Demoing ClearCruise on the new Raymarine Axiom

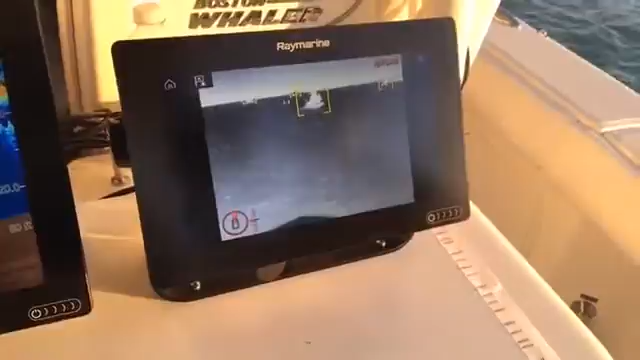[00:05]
Clear Cruise IR Analytics on the FLIR M200. Jim could you tell me a little bit about what that is?
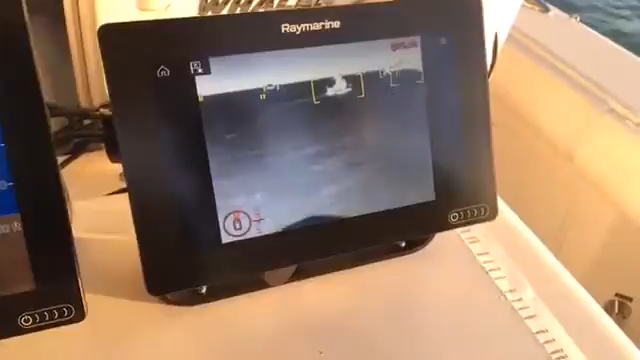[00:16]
and one of the capabilities it has when it's linked to the new Raymarine Axiom family of multi-function displays is Clear Cruise Analytics.
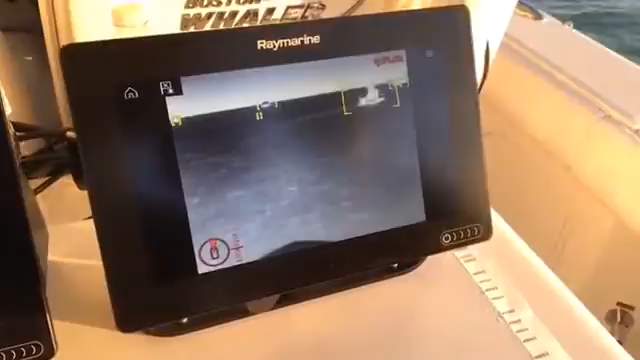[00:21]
So the camera has some smarts in it and it
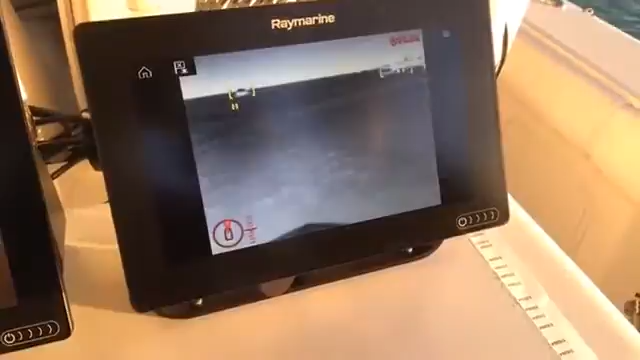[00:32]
So that's things like other boats, buoys, floating debris.
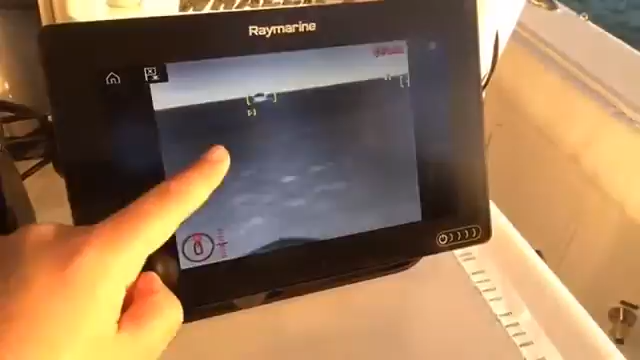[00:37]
So that's like a buoy right there? Yep, that's a little float that's picked up in the waterway in front of us.
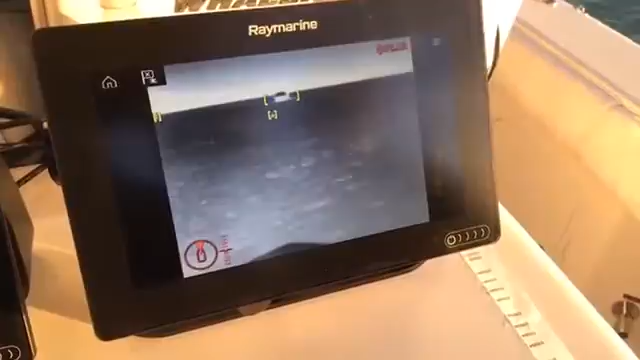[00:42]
There's a big yacht coming towards us. So the system is going to be able to warn you when there's hazards in the waterway in front of you.